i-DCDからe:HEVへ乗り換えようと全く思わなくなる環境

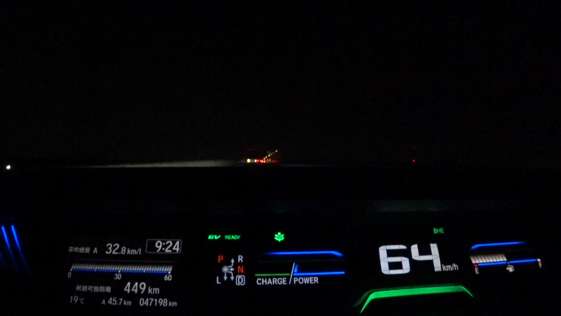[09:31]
やっぱりIDCDのポテンシャル活かすってなったら60キロくらいで熟行するっていうねということですしちょっとこれ今日はこの燃費がこれはね追い風若干追い風な気がするんであまり参考にならないです平均速度というかそうですね60キロくらいで熟行してリター30ちょっと超えるかなっていうところですかねまあでもこれであれか実年費満タン法だとたぶん29とかそれくらいかなという感じですねはいということでやっぱりね湖外走行主体ですという方ですねこういうまあ4号線みたいなねずっと一定速度で熟行するっていう環境が